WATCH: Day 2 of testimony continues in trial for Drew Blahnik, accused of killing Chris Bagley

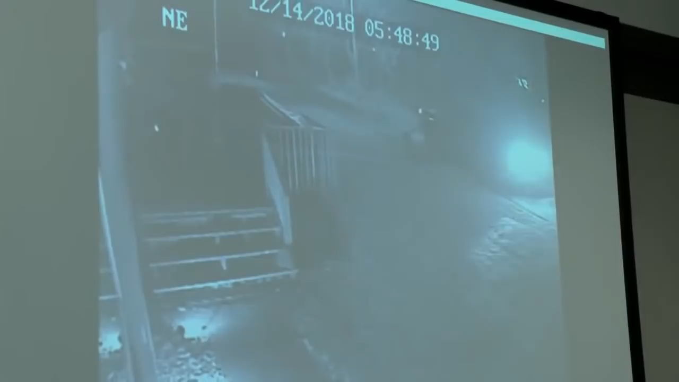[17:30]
So is that your pickup truck that we see there leaving the trailer court at roughly 5:48 a.m.? Yes. And Drew Blahnik is with you? Yes, in the passenger seat. And the body of Chris Bagley is in the bed of the pickup truck? Yes. And there's a piece of plywood over the body?